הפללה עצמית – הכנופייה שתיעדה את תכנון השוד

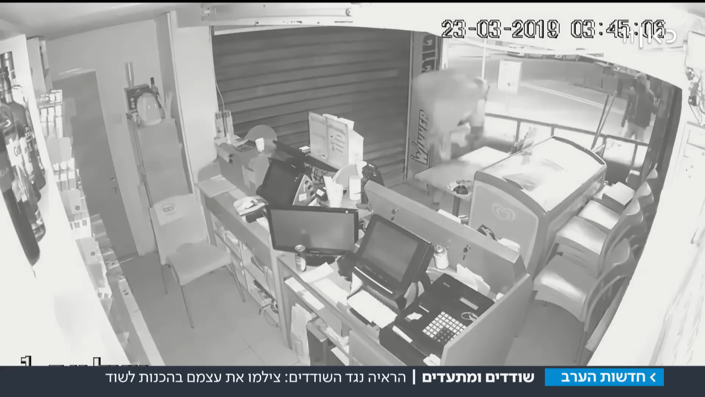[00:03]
קצת לפני השער, בא לפנות בוקר בחודש שעבר, כנופיית השודדים הזאת פועלת במרץ בפיצוציית על דאגה בביר שבע.
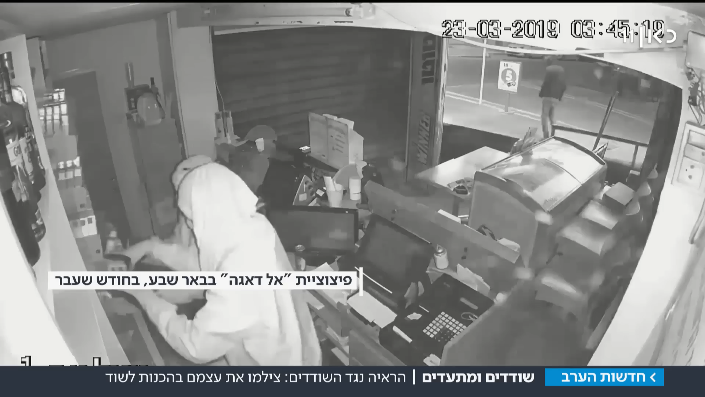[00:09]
שלושת הצעירים מכוונים למטרה אחת, מלאי הסיגריות בחנות. עד כאן הצילומים האלה נראים דומים לאירועי שוד שהתרחשו בחודשים האחרונים בישראל, אבל כנופיית הפורצים המקצועית בדרך כלל עשתה פעם שגיאה חמורה.